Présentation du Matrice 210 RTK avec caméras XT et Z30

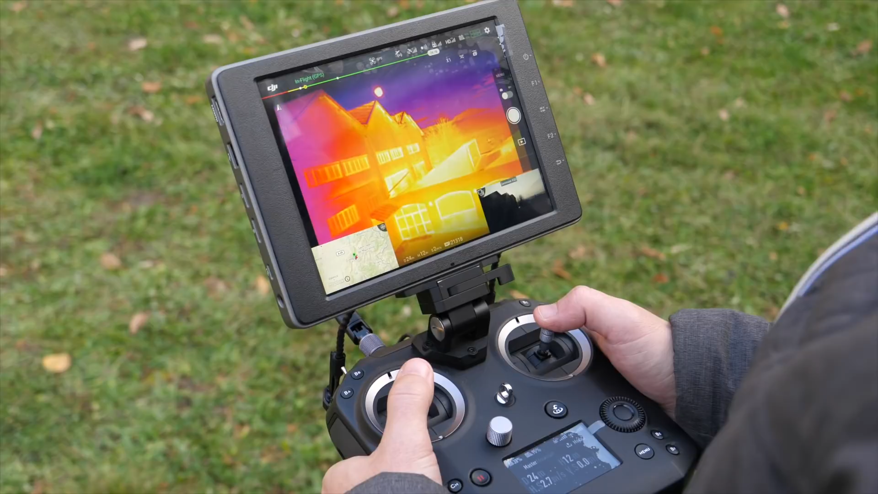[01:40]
Donc là on voit le retour vidéo de la XT sur l'écran Crystal Sky
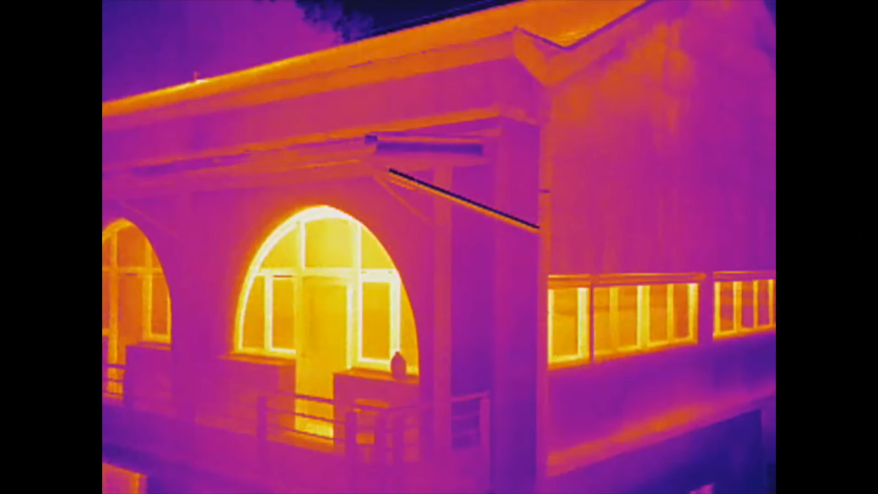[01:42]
dans l'application DJI Pilot le code de
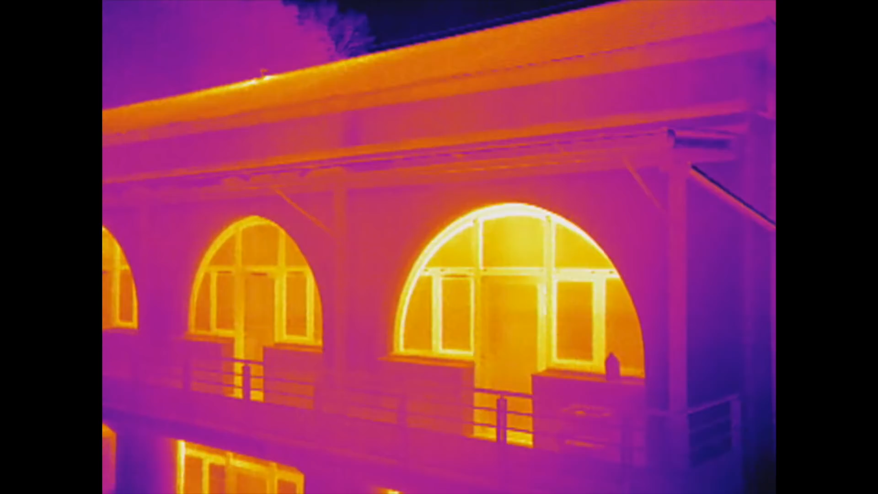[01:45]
couleur ici qui est
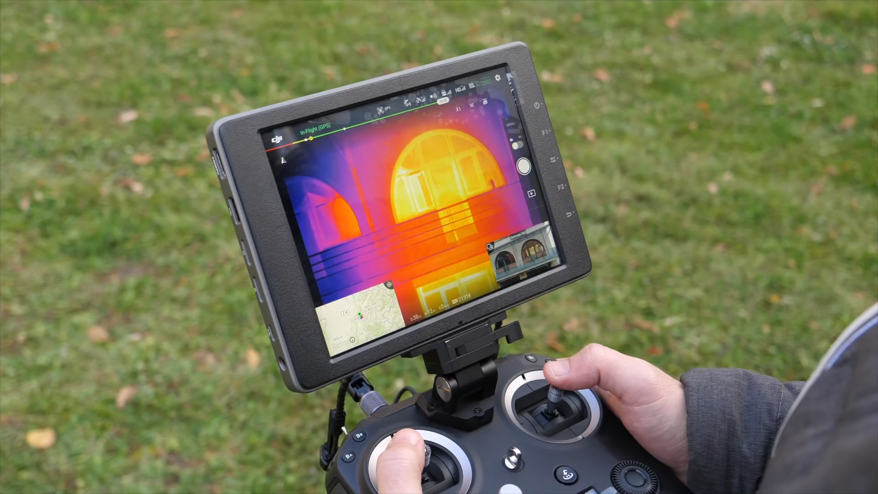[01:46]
utilisé c'est plus on va vers le clair plus on a de la chaleur émise par infrarouge et plus
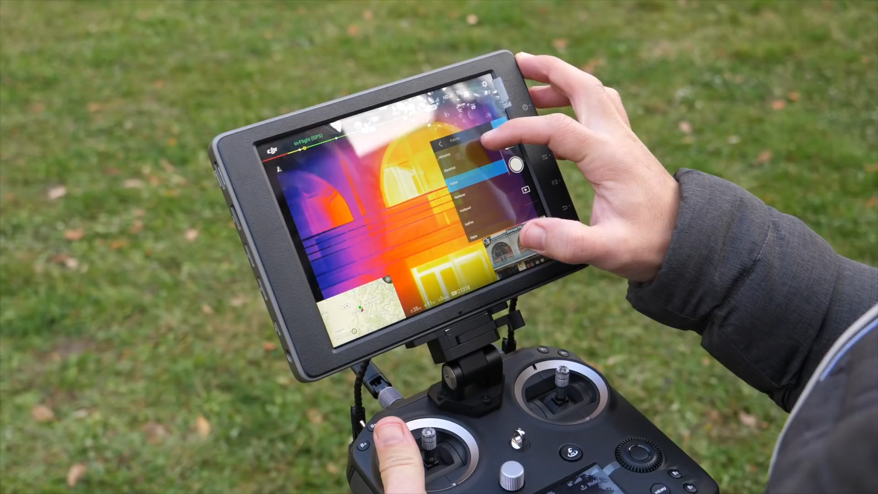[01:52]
on va vers le violet plus on est froid donc on peut également
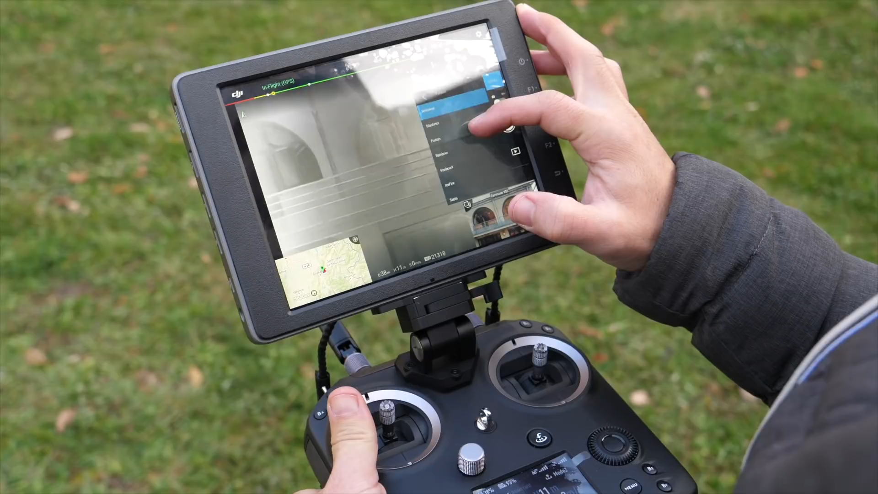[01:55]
changer le code de couleur passer sur du noir et blanc sur de l'arc-en-ciel
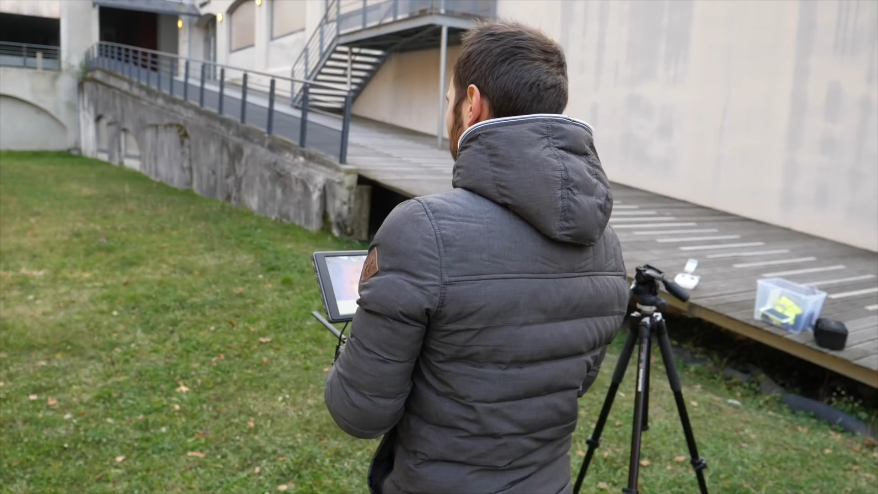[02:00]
l'intérêt c'est qu'on peut également passer du
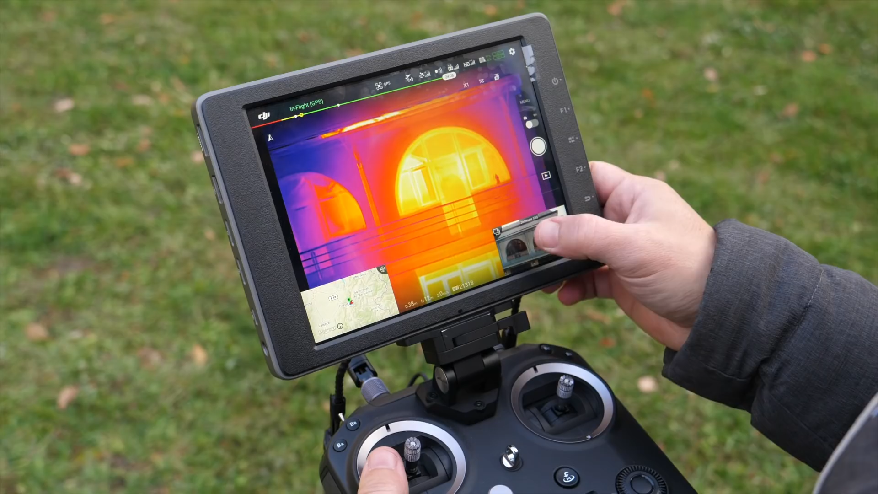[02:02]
signal thermique au signal vidéo de manière à se faire une idée de ce qu'on est en train d'observer
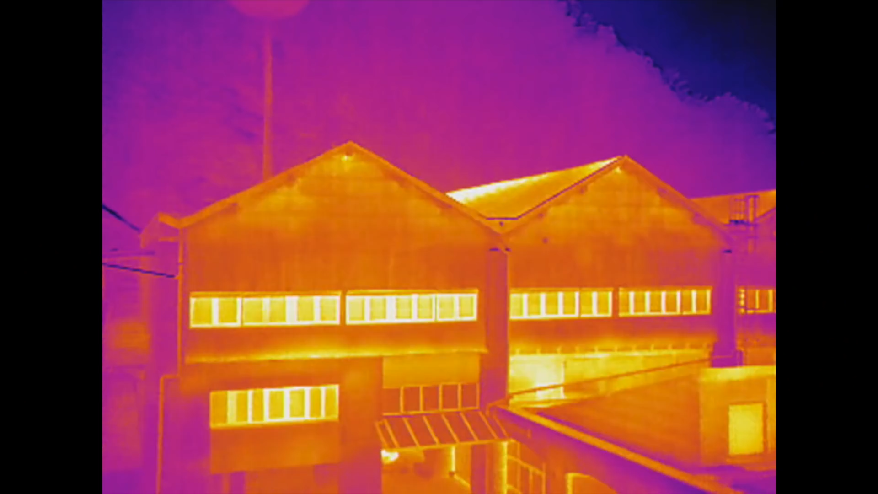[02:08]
on peut enregistrer simultanément les deux signaux ce qui permet ensuite
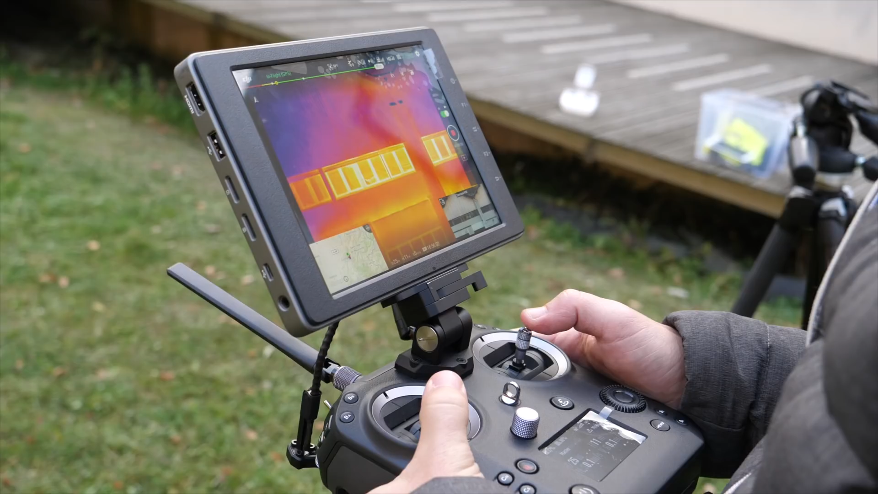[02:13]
de dépouiller l'information et de pouvoir mixer la partie vidéo et la partie thermique